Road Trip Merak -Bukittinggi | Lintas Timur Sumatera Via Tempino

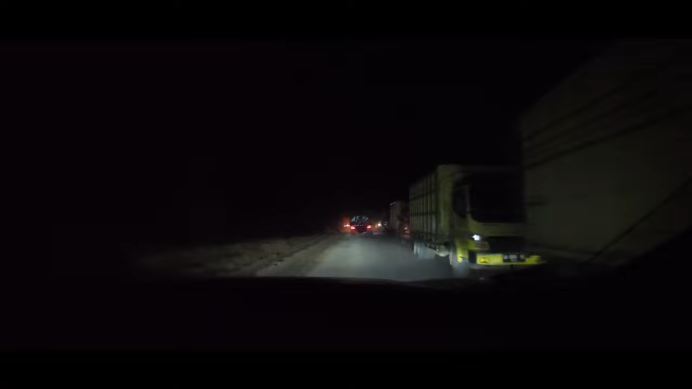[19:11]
perbaikan jalan, jadi sistem buka tutup di 3 titik. Titik pertama tadi kita nunggu sekitar 30 menit.
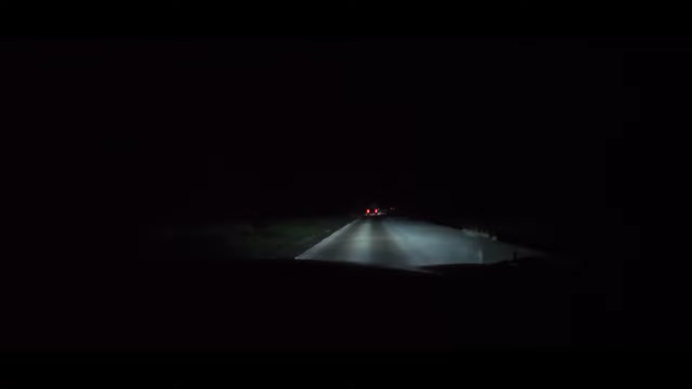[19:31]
Siapa yang tidak tahu jalan lintas timur Sumatera?
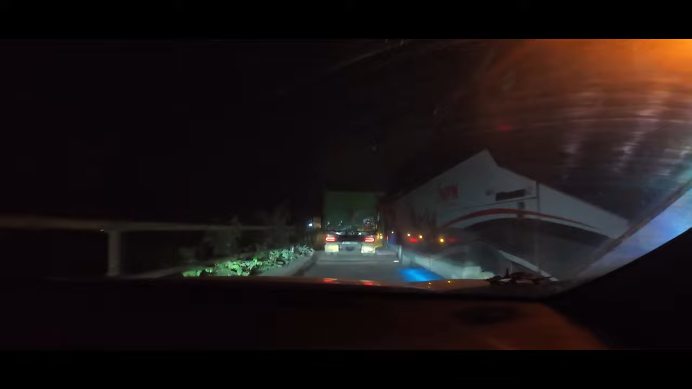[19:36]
Lintas ini seringkali digunakan para pengemudi dari Pulau Jawa maupun Sumatera. Di daerah Tempino memang jalan sangat parah, tetapi para pengemudi tetap memilih jalan ini dikarenakan waktu lebih cepat. Namun kian kemari jalan ini sudah mulai ada perbaikan di 3 titik yang mengakibatkan macetnya jalur ini pada malam hari.
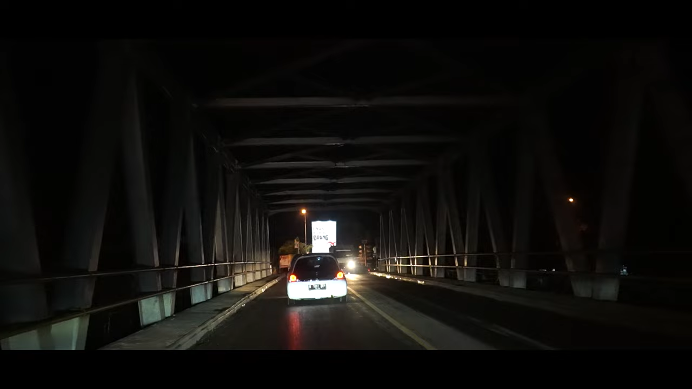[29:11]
Dan kalau teman-teman mau ke Alahan Panjang, Alahan Panjang itu kota dingin, banyak situ kebun teh, tempatnya bagus pokoknya. Dia belok ke kiri, teman-teman, ke Alahan Panjang.
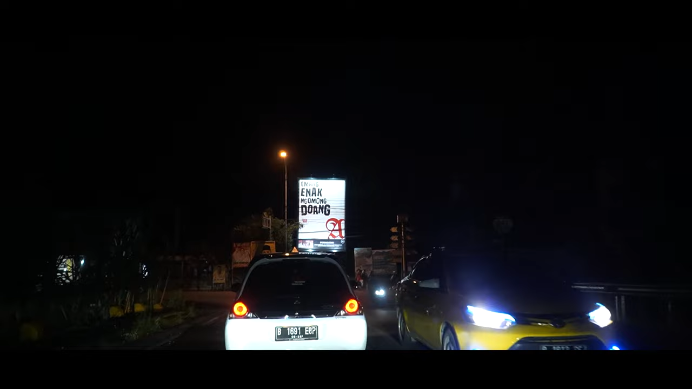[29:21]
Kita ambil yang ke kanan kalau mau arah ke Bukit Tinggi Padang Panjang.
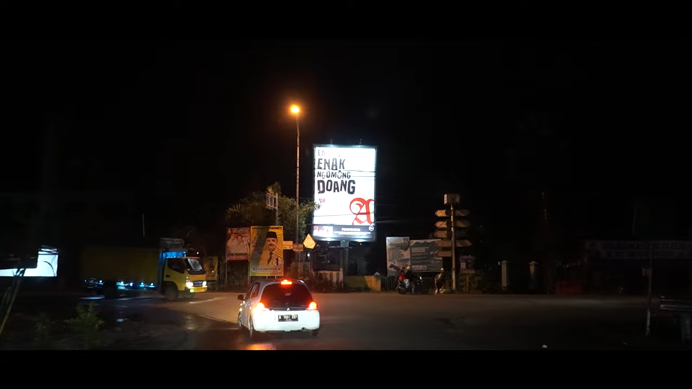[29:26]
Kalau ke Padang atau Alahan Panjang, dia belok ke kiri.
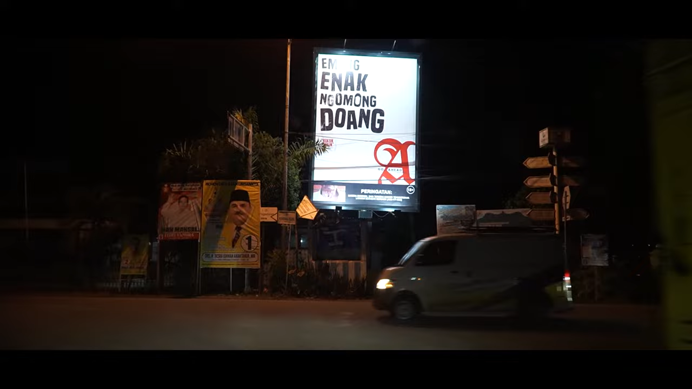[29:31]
Nanti kalau yang mau ke Padang, lanjut ke Sitinjaulawi, teman-teman.
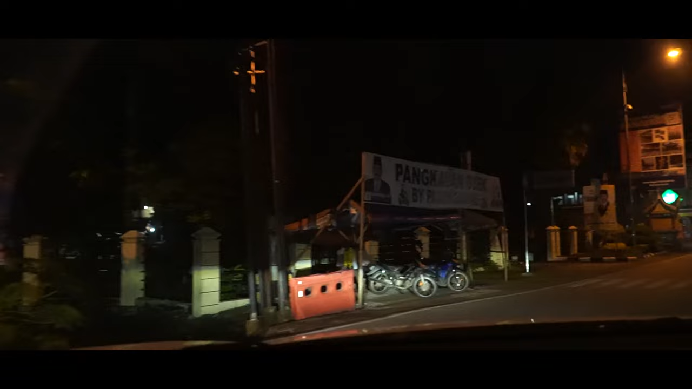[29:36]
Bagi teman-teman yang belum pernah ke Sitinjaulawi, silakan belok kiri.
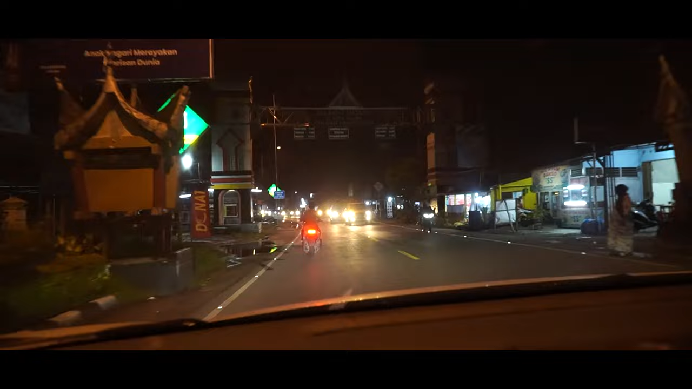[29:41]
Nah, di sini kita belok ke kanan ke Kota Bukit Tinggi Padang Panjang, dan kita melintasi Danau Singkarak.